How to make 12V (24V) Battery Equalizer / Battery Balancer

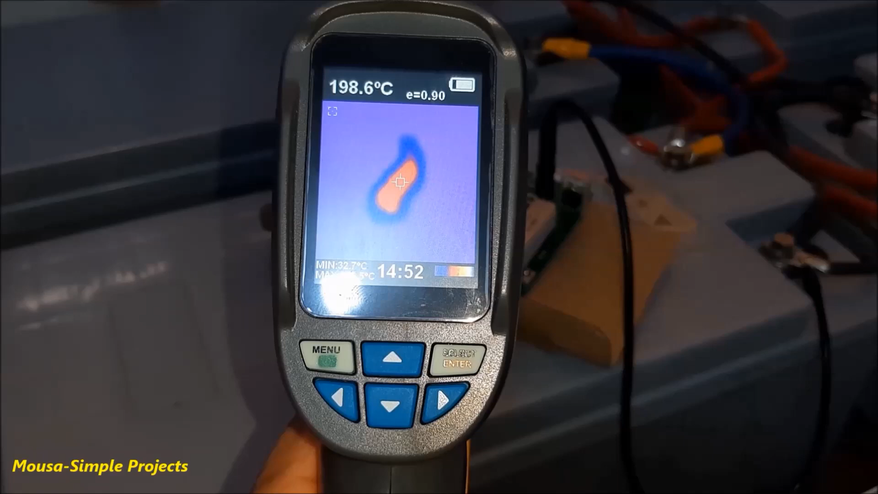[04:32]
On screen: spot 198.6°C
As you can see here it is about 200 degrees celsius.